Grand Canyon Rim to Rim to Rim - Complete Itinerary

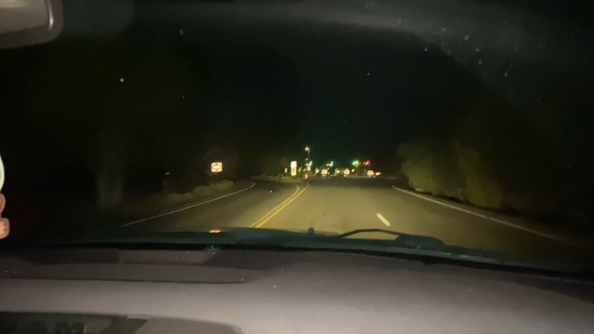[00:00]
I think we are arriving at the Grand Canyon National Park.